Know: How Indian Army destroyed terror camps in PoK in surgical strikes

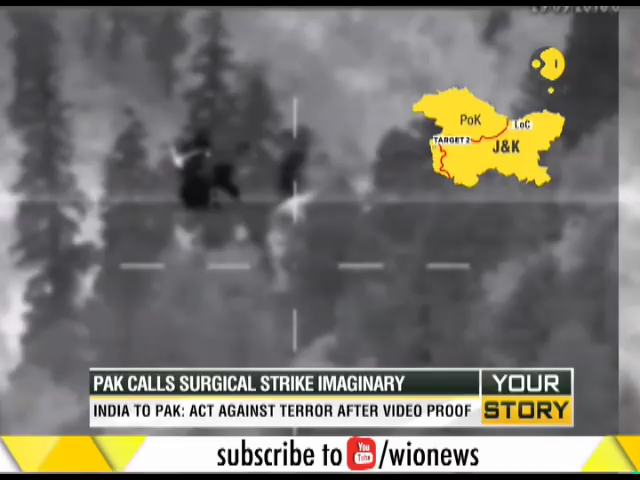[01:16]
Cameras mounted on the helmets of the soldiers captured the burning bunker in Pakistan-occupied Kashmir.
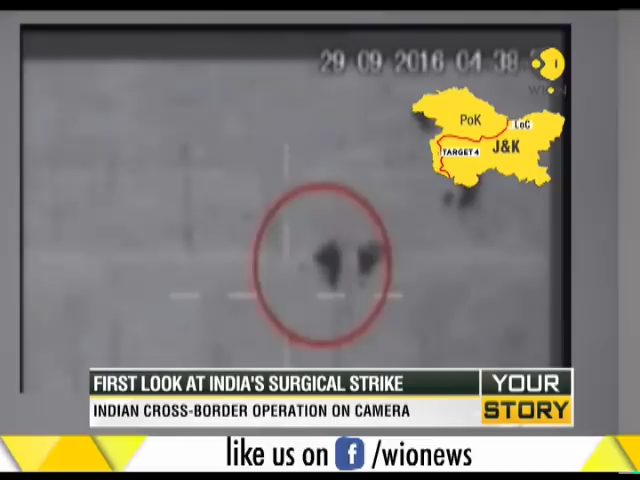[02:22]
Multiple shots fired to take them out. Target number four was the first operation that was carried out.
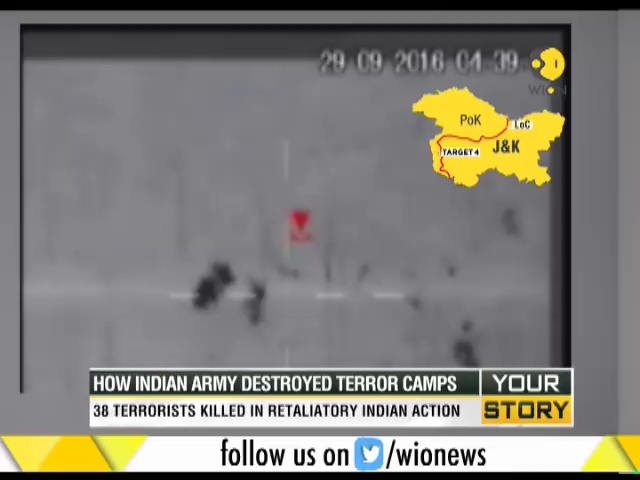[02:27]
As many as 38 terrorists were killed in the operation,